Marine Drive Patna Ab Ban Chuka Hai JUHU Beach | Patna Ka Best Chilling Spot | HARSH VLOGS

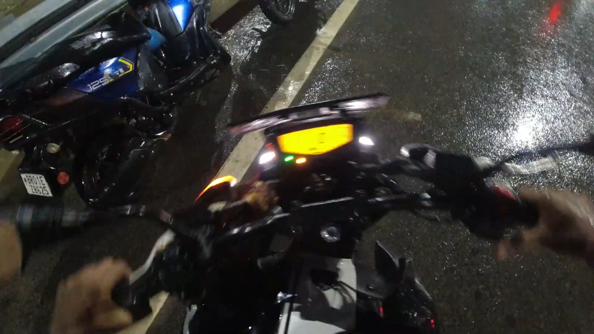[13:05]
देख सकते हो भाई एकदम बारिश वाला माहौल एकदम, और मैं तो भींग चुका हूँ टोटल,
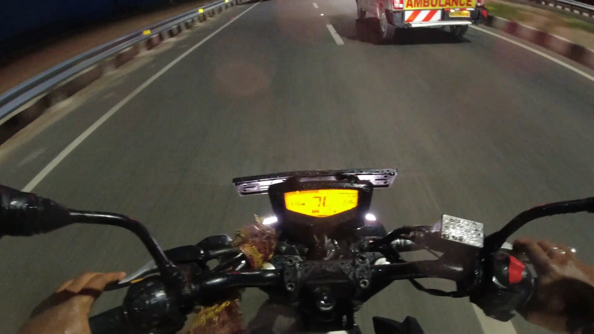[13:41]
मेरे को लगता है गांधी नगर पहुँचते पहुँचते तक बारिश शायद नहीं हो रही है वहाँ पे, मेरा वाइजर अभी पूरा गीला है, तो आपको तो वाइजर नहीं दिख रहा होगा, आपको तो यही क्या लेंस,
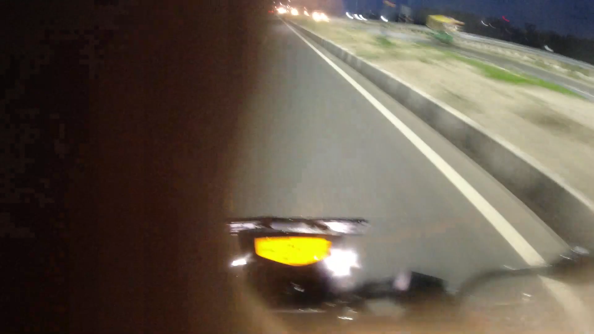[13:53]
मेरे को नहीं पता ये रुके साफ करता हूँ, लेंस गीला हो जा रहा होगा इसलिए मैं बार बार साफ करने की कोशिश कर रहा हूँ।
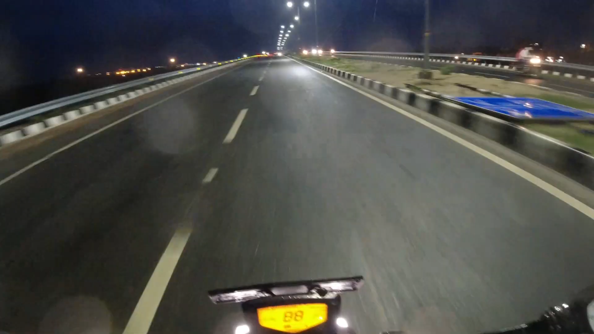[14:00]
भाई साहब हवा बहुत जबरदस्त चल रही है लिटरली, भाई गांधी मैदान पहुंच चुके हैं और देख सकते हो यहाँ पे बारिश का नामो निशान नहीं है,
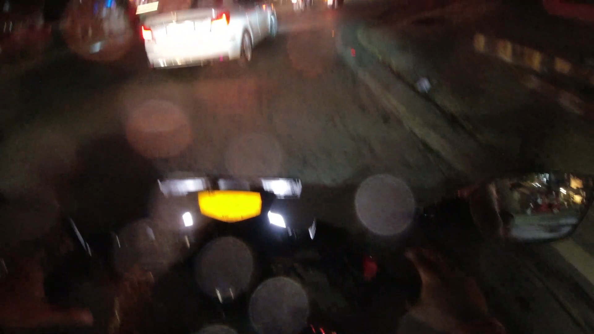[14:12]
मतलब कि बूंदे पड़ रही है बहुत छोटी छोटी, तो कुछ वैसा नहीं है, तो अब थोड़ा सेफ जोन में पहुंच चुके हैं,